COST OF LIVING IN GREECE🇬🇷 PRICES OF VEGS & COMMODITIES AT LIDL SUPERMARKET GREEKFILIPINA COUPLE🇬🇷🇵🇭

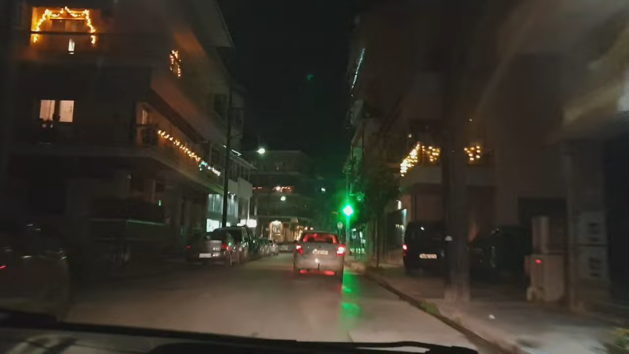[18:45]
Going home. My God, where is the parking? It's a problem.